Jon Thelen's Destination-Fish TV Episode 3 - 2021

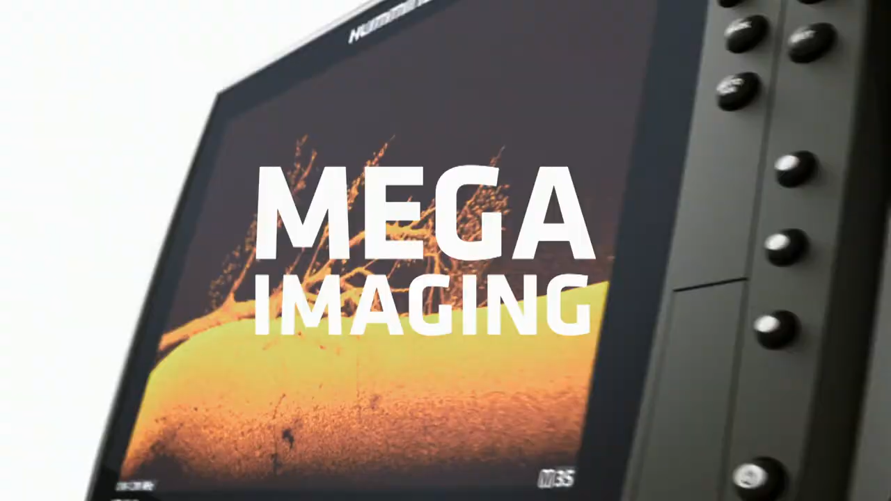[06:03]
New Mega Imaging Plus uses high-frequency sonar to
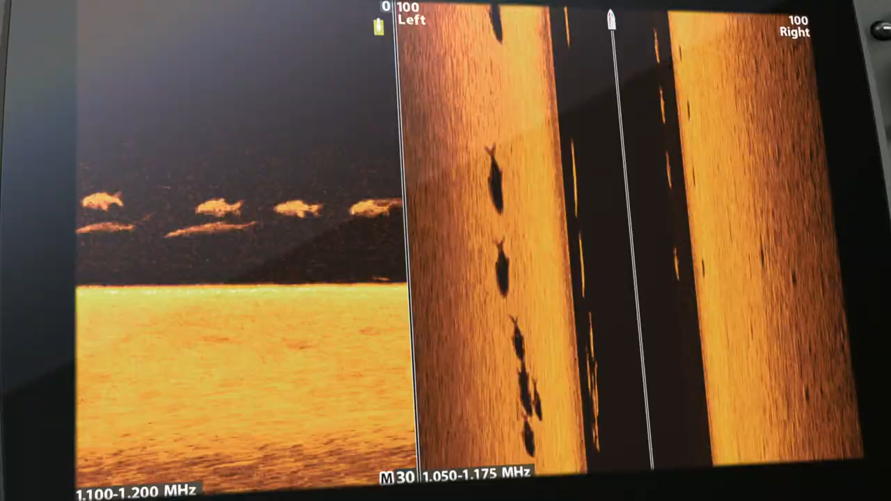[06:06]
show you fish
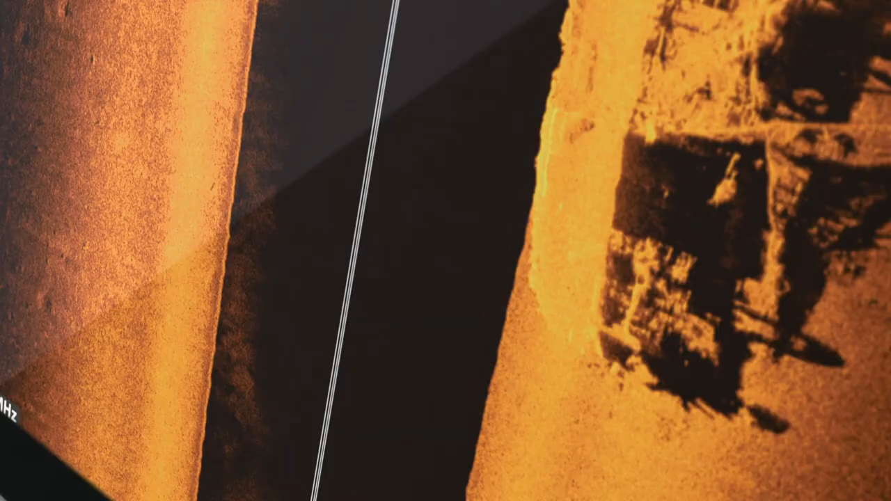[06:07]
and structure up
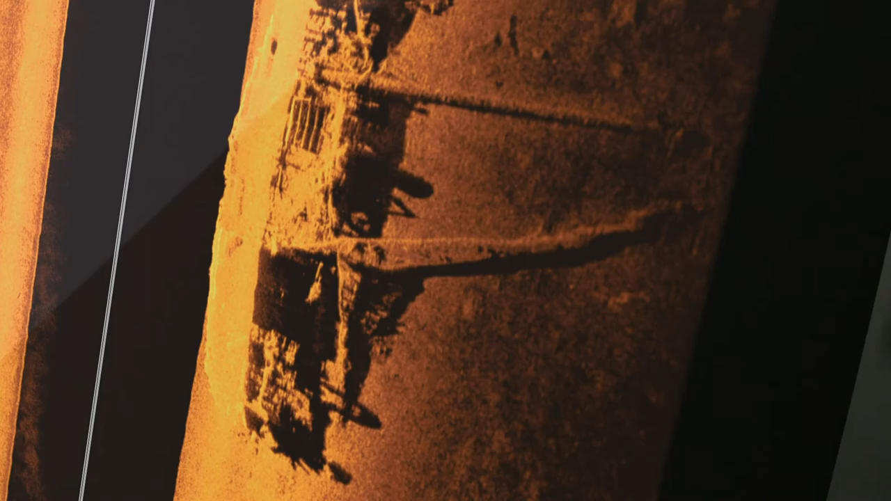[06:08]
to 200 feet below your boat and 200 feet out to either side.
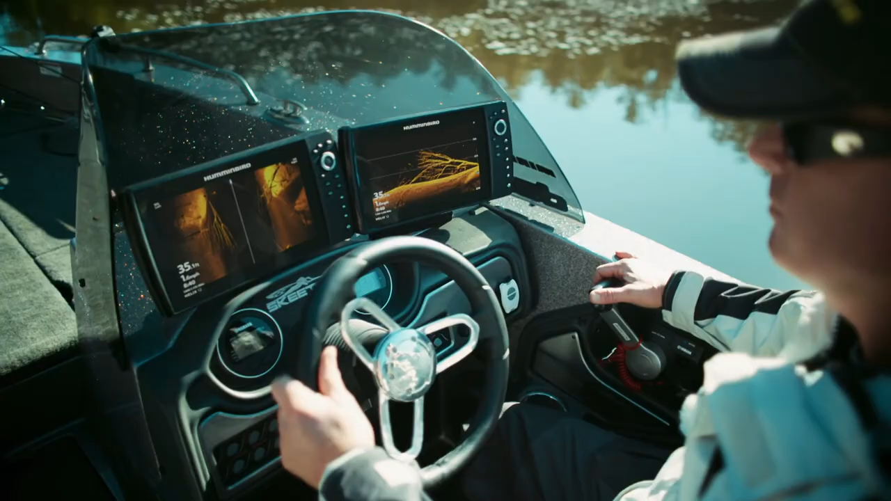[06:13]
No more secrets, no more guesswork,
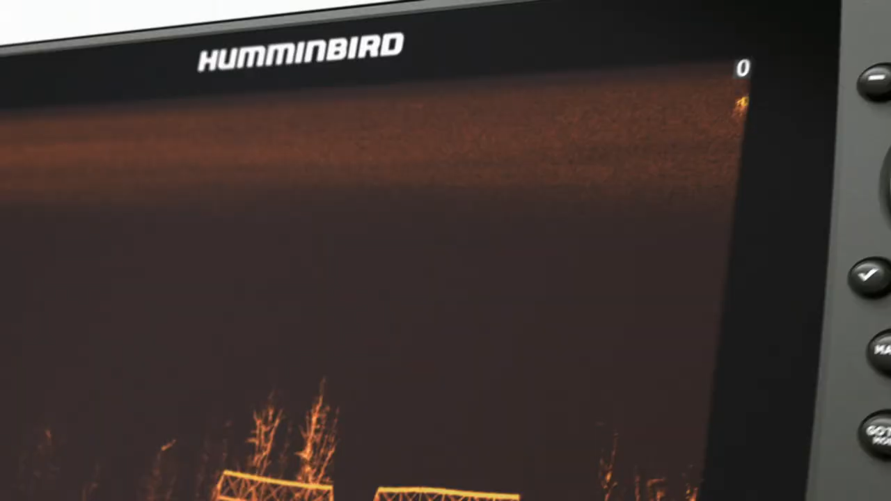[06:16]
just a clearer picture of the world below,
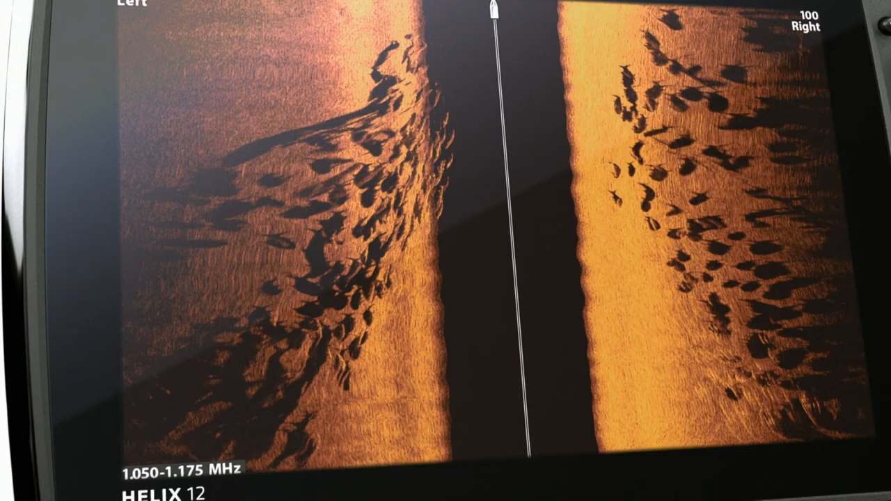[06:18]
down to a fish's species and direction.